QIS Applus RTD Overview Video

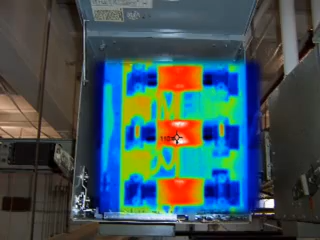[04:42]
We use it to identify and document changes in temperature and to identify loose or deteriorated connections, short circuits, overloads, or load imbalance.